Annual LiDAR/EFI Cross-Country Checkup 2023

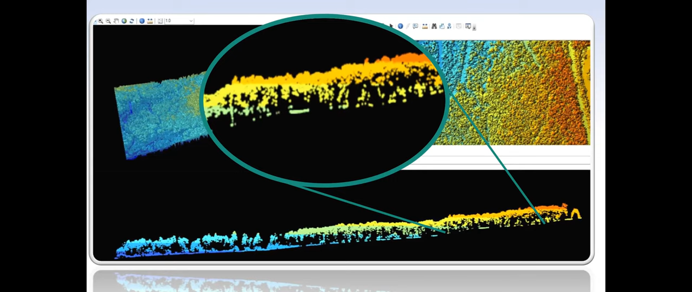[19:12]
One thing I want to note is that even with our 8 vertical returns in our densest canopies, we are missing some ground points. We can see here some larger gaps. While that's not a huge issue for our EFI, it does cause some issues on our surface models that we can see here. This is another profile. This issue has to do with classification.